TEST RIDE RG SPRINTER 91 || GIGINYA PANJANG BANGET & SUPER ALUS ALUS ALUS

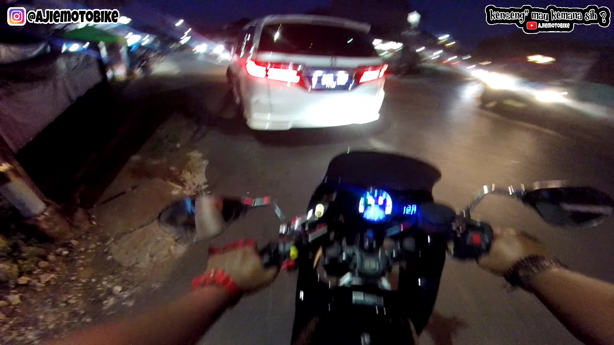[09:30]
Tapi nggak tahu menurut kalian semua bagaimana. Ini spionnya kayaknya punya X1 ya, Yamaha ya. Kayaknya. Gue sekarang berada di dalam jalan menuju ke Lubang Buaya. Ya, tadi lewat Taman Mini, muter, nyobain motor ini bagaimana, enak atau enggak. Gile.